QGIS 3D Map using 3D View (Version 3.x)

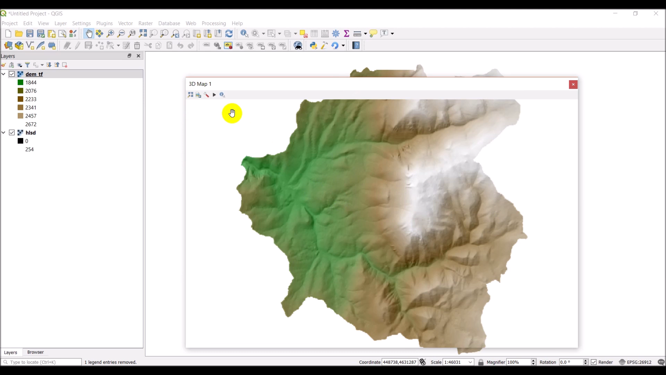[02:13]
we just need to go to settings and select an elevation layer it's going to be our DEM the hill shade only contains brightness values the TE the DEM contains
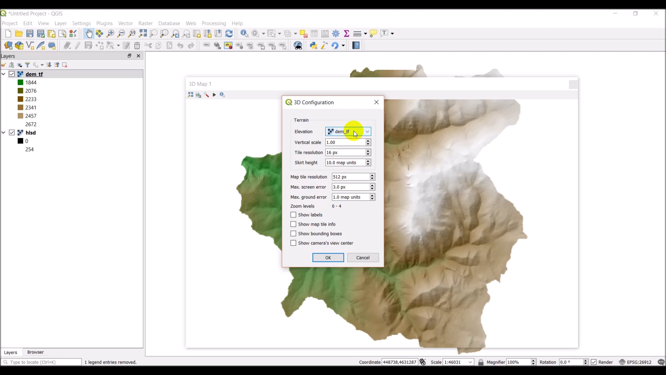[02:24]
elevation values so I'm just going to select that and then I'll click okay already you can see that it's changed this so now the way you can rotate this is with your your wheel so the wheel on your mouse press down on it so don't scroll press down on it and you can drag your mouse to adjust that view and so you can scroll to adjust the zoom level okay so there you can see I have this 3d map you can see when I do this that I get a little bit of a
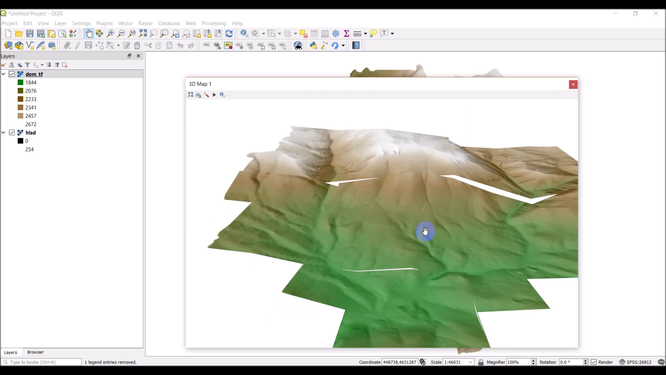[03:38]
just leave that the same and we'll click okay we'll see what that does you can see right away that it causes some more errors and some more separation on that right okay so let's go back into our settings let's change this tile resolution let's change it to 512 just like that other one and let's click okay and let's see what happens here okay now maybe they just slowed this down a lot of making it too big yes you can see it's going really slow now we can pan it all right so let's go back to our settings and adjust that before we're in too much
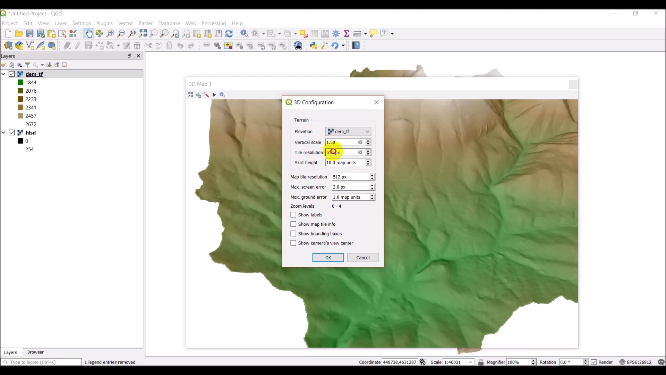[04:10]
trouble so it was at 16 let's just take it up to 64 so that's four times now click okay all right now let's see what happens so you notice that those tiles on the edges got a lot
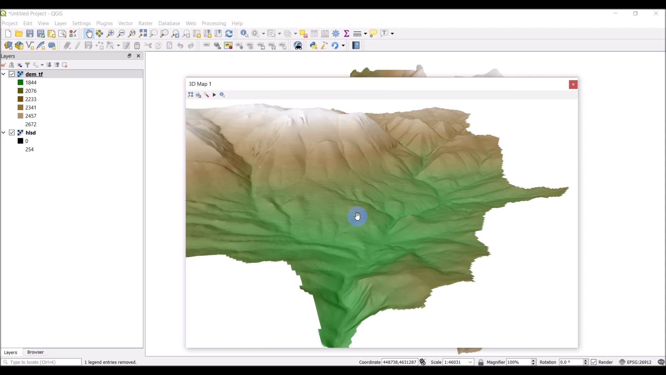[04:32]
there we go all right so there you go you have this 3d map here and I'll show you a real quick another cool thing you can do with this so you can actually add